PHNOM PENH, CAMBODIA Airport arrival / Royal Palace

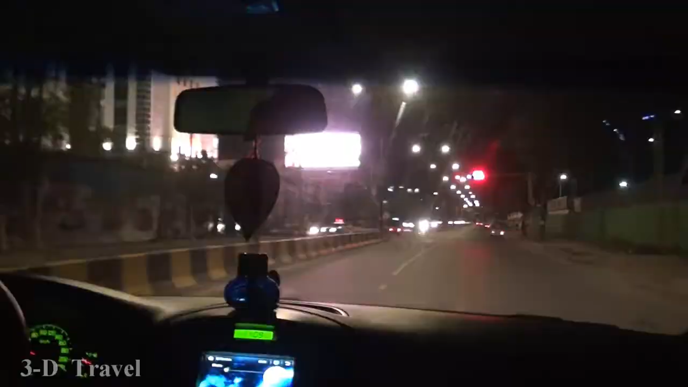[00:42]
And it's right inside the construction of the Korean investment.